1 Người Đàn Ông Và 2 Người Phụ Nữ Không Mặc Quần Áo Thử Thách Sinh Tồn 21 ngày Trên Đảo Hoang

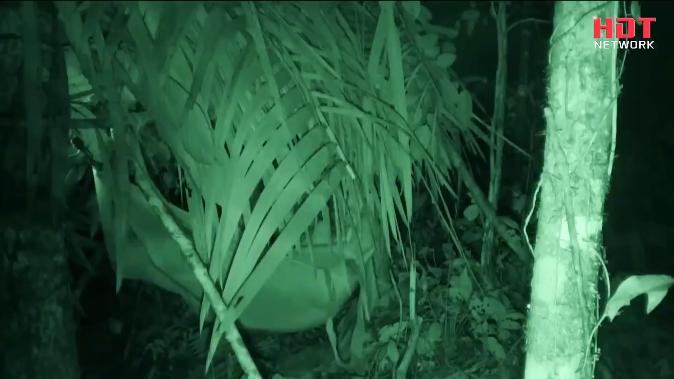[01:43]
Không quần áo, không chăn. Ba người chỉ có thể ôm nhau trên võng qua đêm lạnh giá.
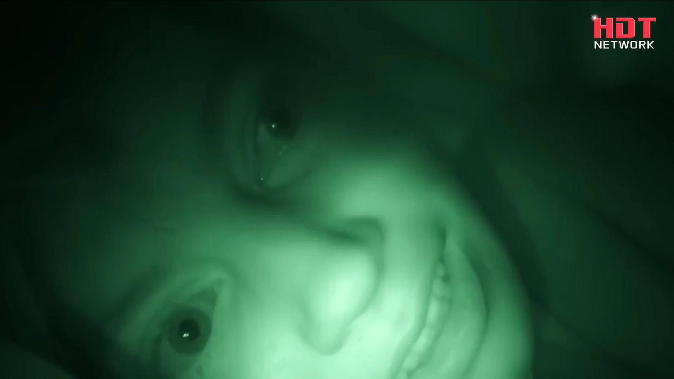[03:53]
Lúc này, một đàn báo hoa mai đến gần chạy.
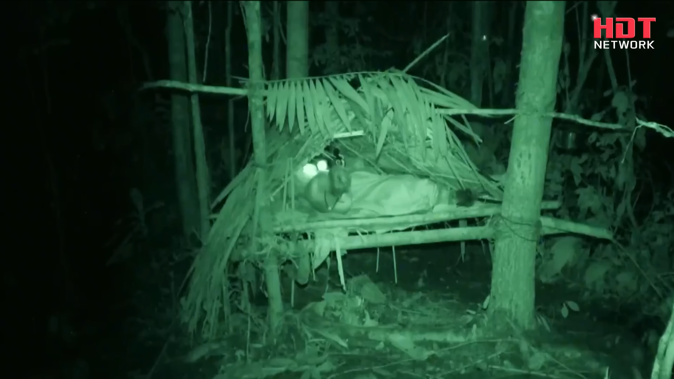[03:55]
Cả hai trật run lên. Nghĩ có Adam ở đó thì tuyệt.
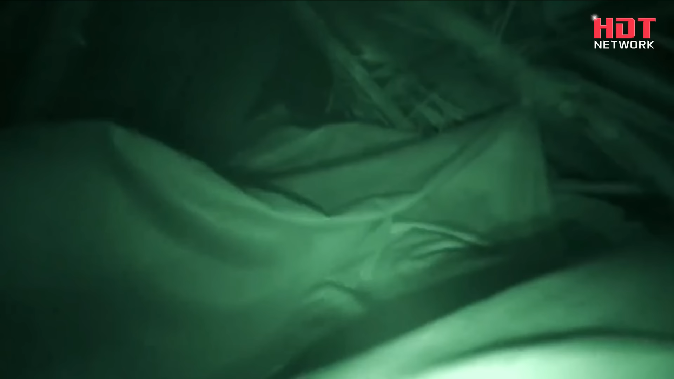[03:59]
Đêm nay được định sẵn là một đêm không ngủ. Sáng hôm sau, họ vẫn chưa phục hồi.